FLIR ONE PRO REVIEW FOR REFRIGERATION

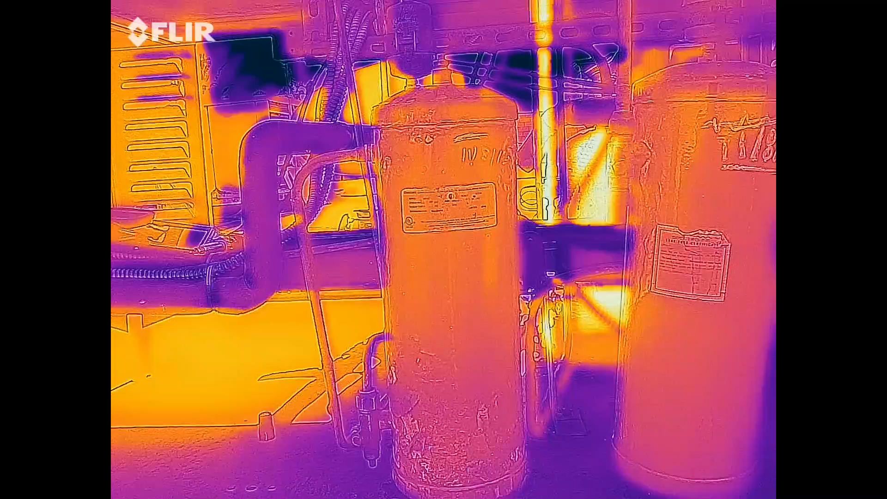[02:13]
I have a receiver that is pumped down at the King valve, and I'm looking to see if I can tell where the liquid level is in the receiver.
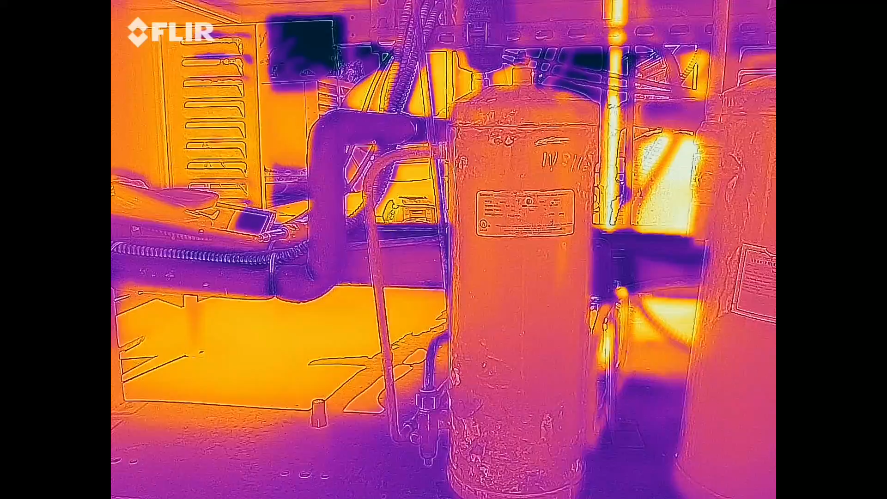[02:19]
And so far, nothing. But what I'm going to try doing is rinsing the receiver with some water.
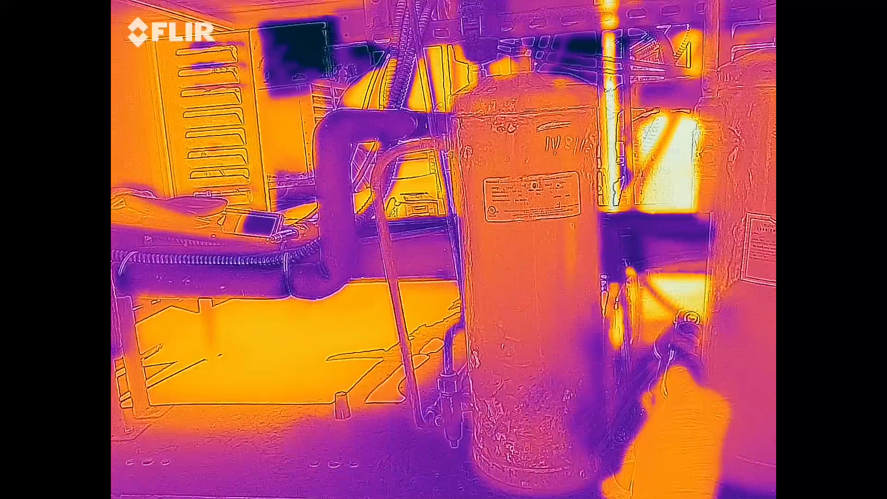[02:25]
Cooling it down to see if we can see the different liquid levels. So let's cool it down. Trying to cool it down at least.
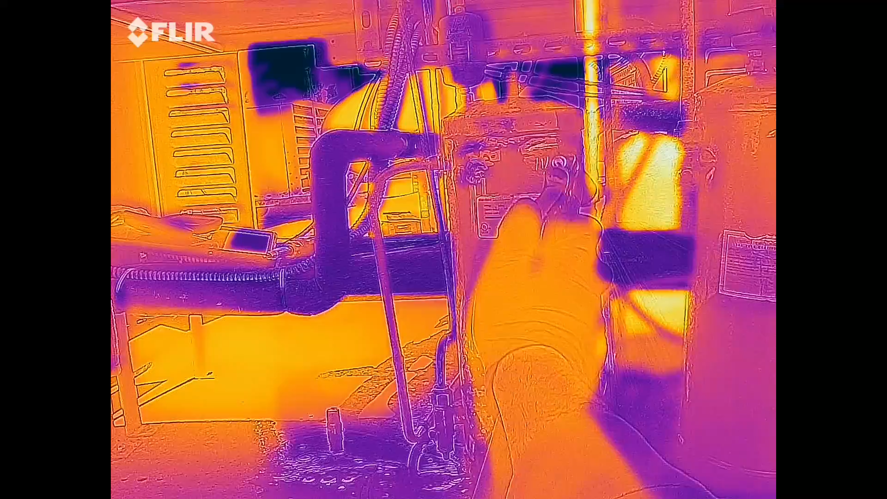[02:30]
Okay. Let's see if that does anything. Not really.
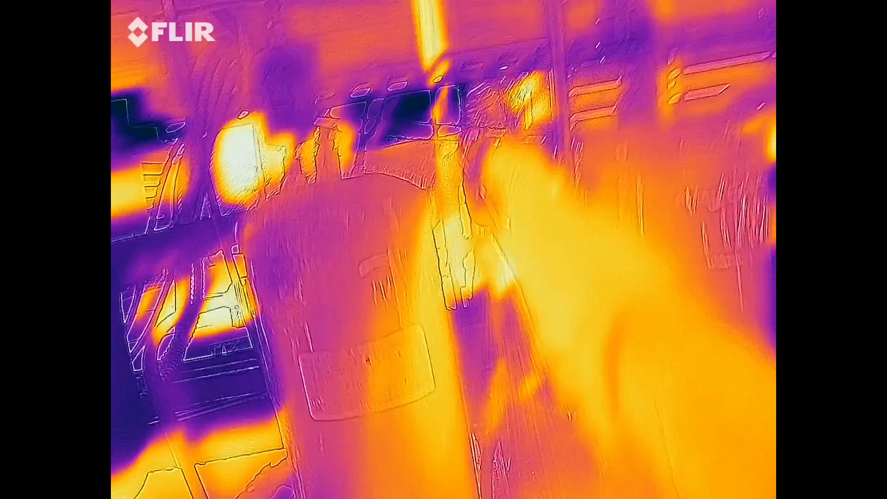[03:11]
See, it's not really giving me a good liquid indication.
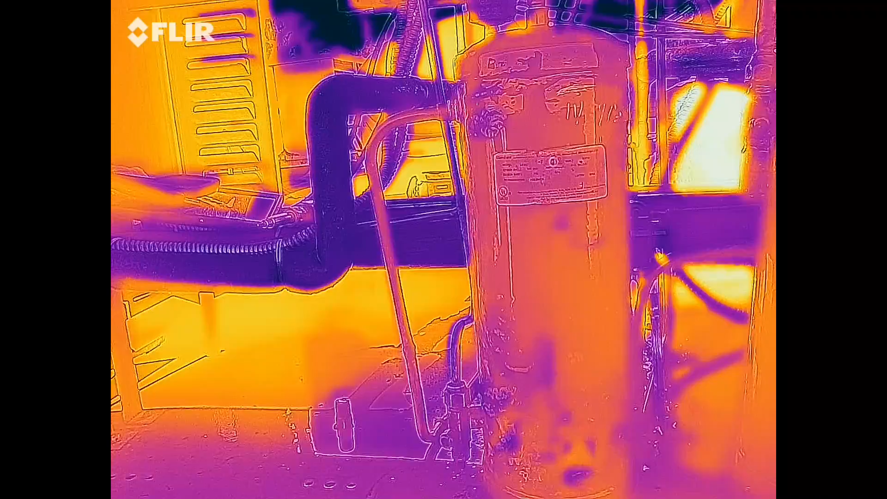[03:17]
I'm not seeing it. Maybe I can try changing some of the settings.
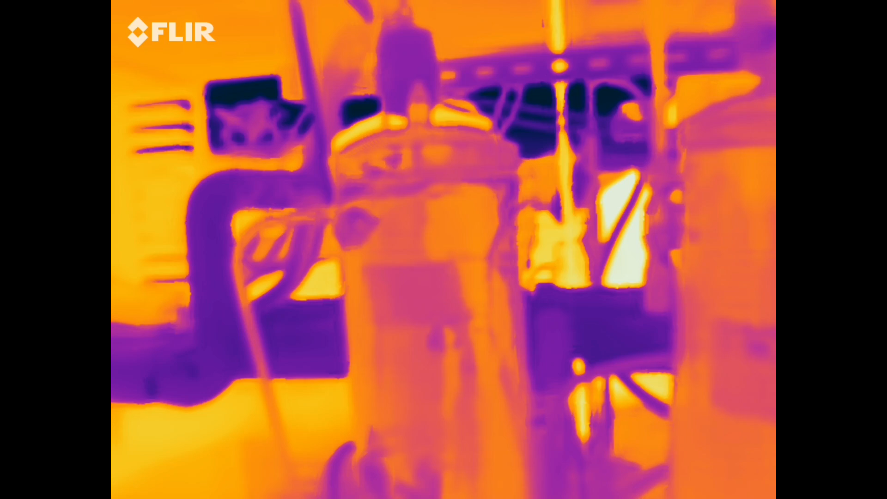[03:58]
There's not going to be a clear indication as to where the liquid level is. So far, not good.
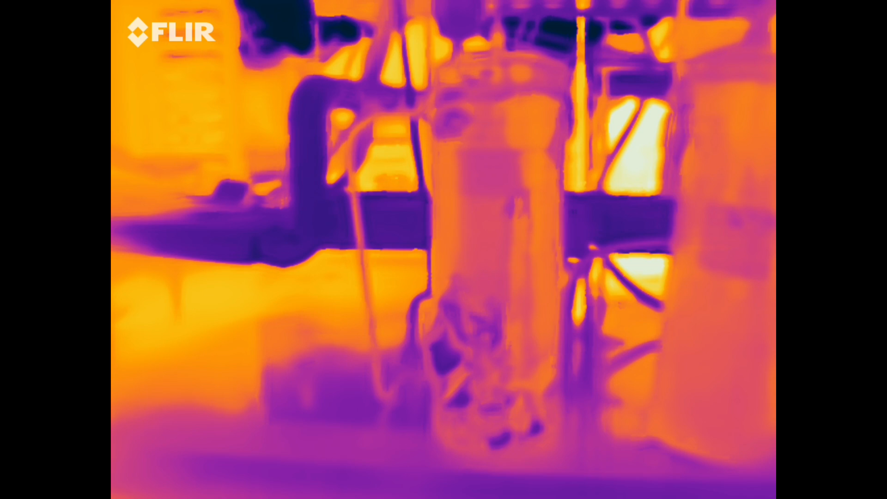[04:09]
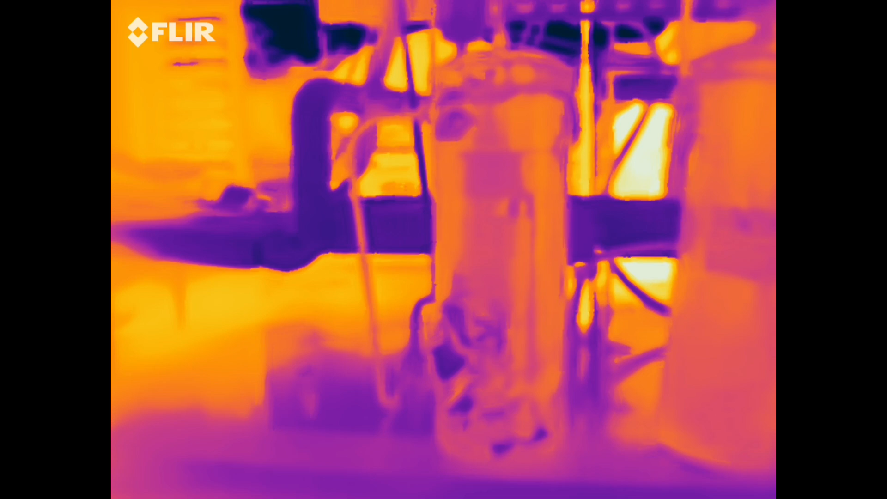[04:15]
Let's try to change the color patterns to gray. Do you think?
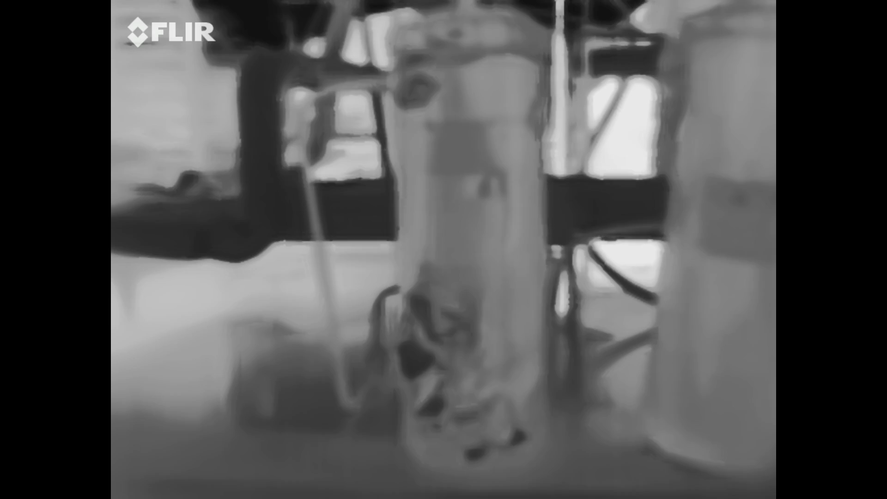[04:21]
No. I think I can change the color patterns.
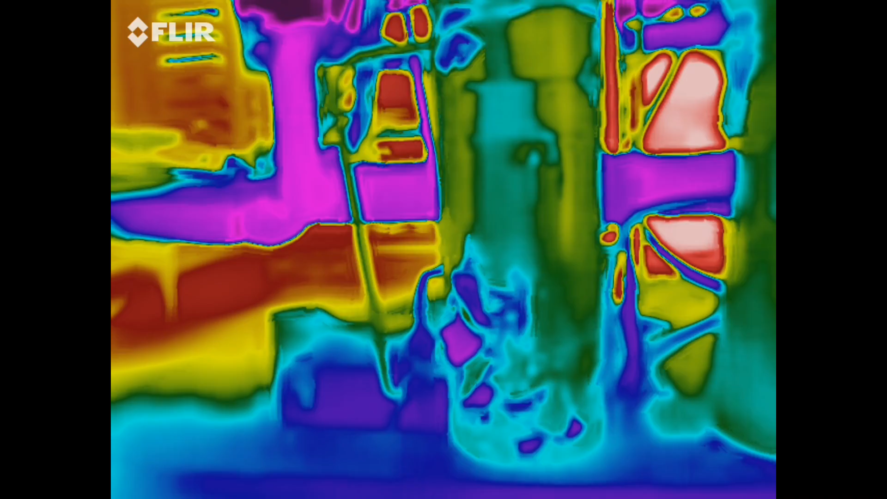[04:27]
I mean, you can see something, but... You can't tell where the liquid level is.
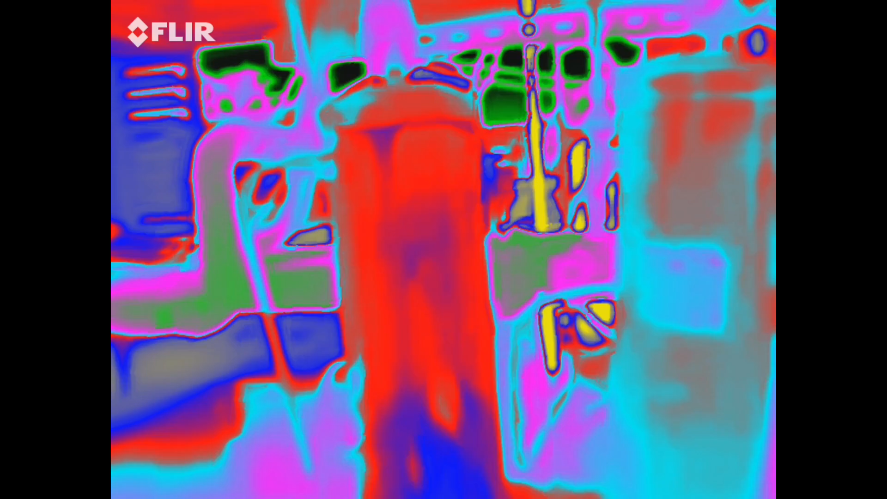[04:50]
That is not a good indicator.
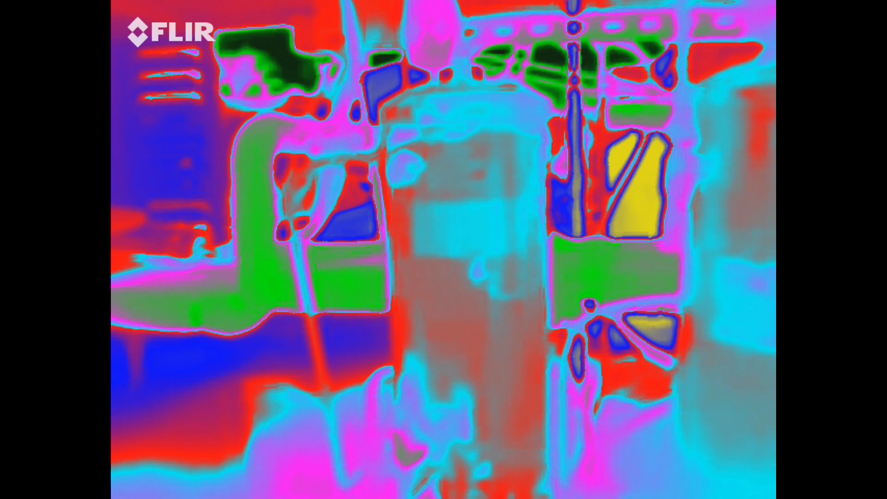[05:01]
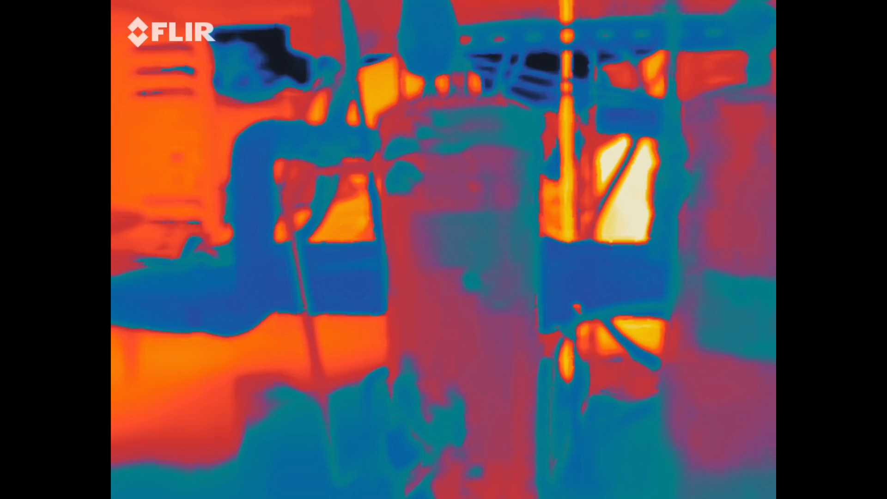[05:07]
So I think that is an epic fail for the FLIR 1 Pro as far as checking liquid level on the receiver.